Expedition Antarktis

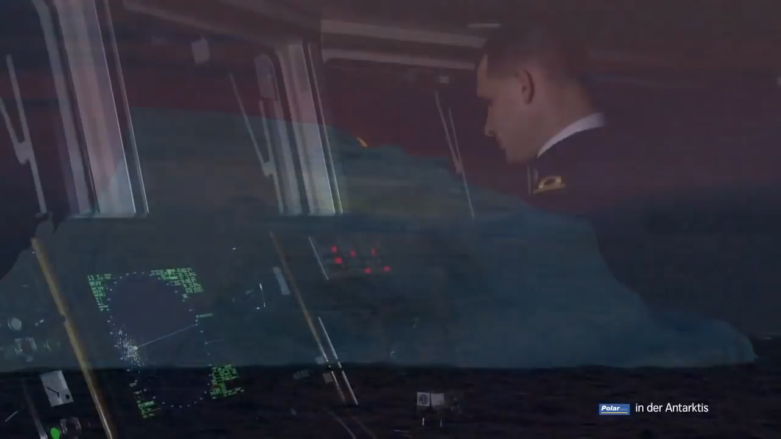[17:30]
Das Steuern des Schiffes zwischen den Eisbergen und den Treibeisfeldern erfordert höchste Konzentration.
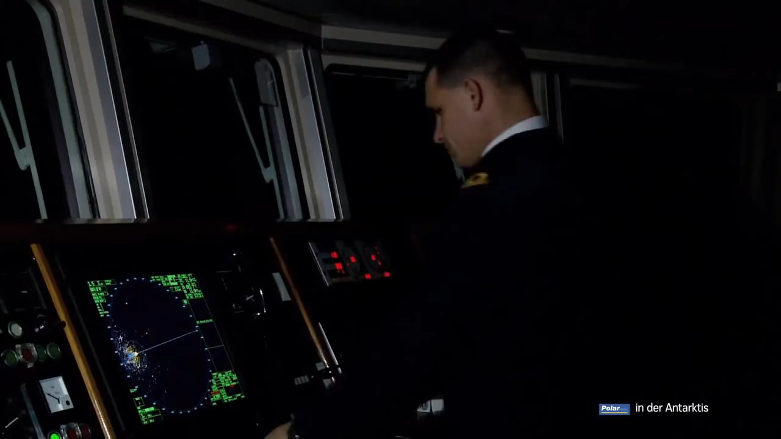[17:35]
Das Radar enthüllt auch die kleinsten Eisberge.
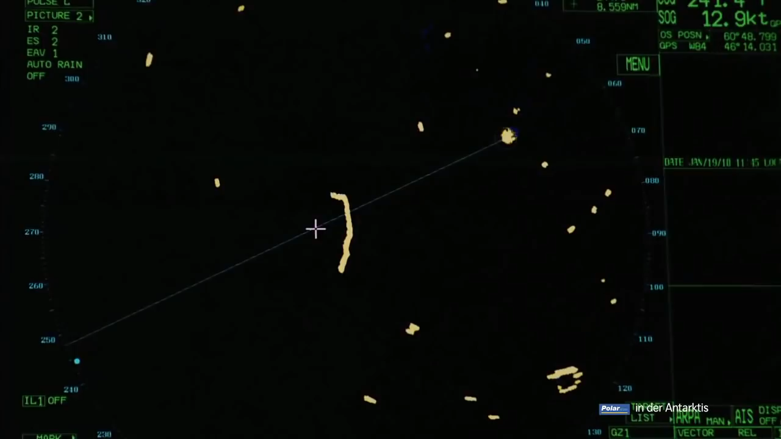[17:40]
Bei Hindernissen muss der Kurs immer wieder von neuem berechnet werden.